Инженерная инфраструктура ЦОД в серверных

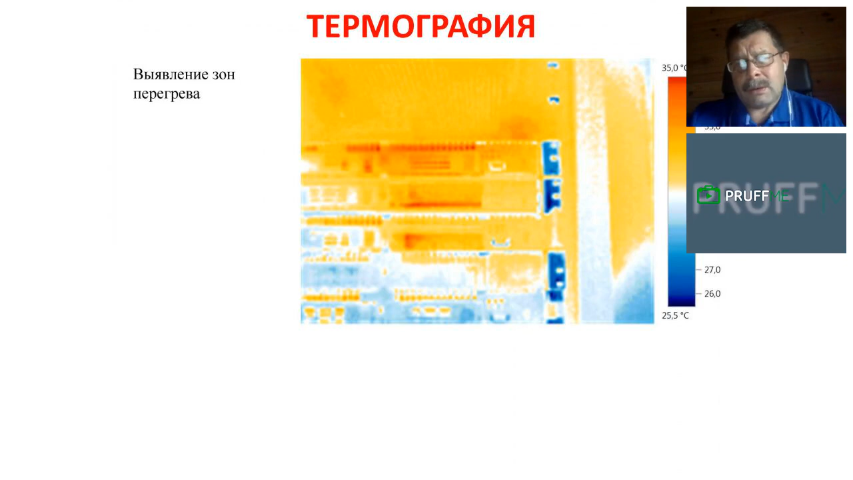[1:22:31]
On screen: scale top 35.0°C, scale bottom 25.5°C
Ну, такой тонкий момент, но, тем не менее, он, соответственно, есть, существует. И, кстати, ну, достаточно много таких вот ошибок тоже, соответственно, есть, соответственно, у клиентов. Еще вот здесь пример перегрева снизу возникал, ну, тоже, опять же,